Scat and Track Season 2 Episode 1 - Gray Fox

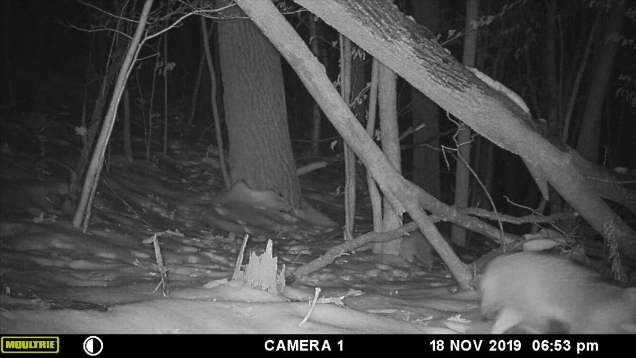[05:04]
They're out and about during the evening hours and at night.
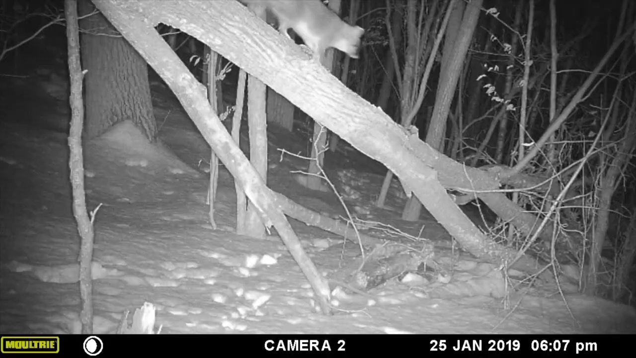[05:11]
One thing that makes them extremely neat is they're the only fox species that actually climbs trees. So they might go up a snag like this. So a snag is what I refer to as kind of a dead tree that's still standing.